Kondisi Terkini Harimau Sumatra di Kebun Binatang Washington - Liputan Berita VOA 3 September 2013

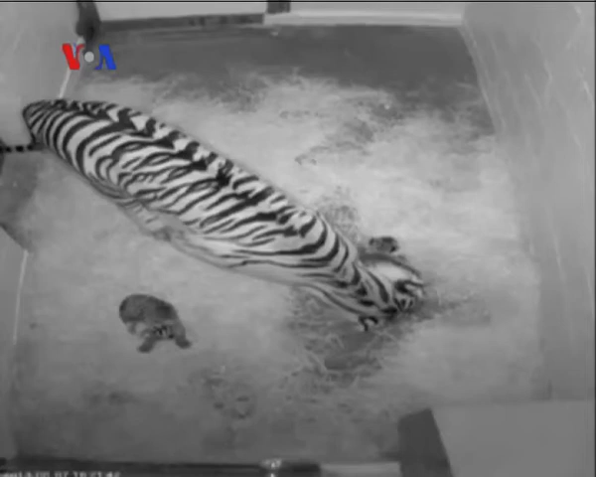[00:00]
Setelah hanya bisa melihat kondisi damai, induk harimau Sumatra, serta kedua anaknya melalui kamera pemantau,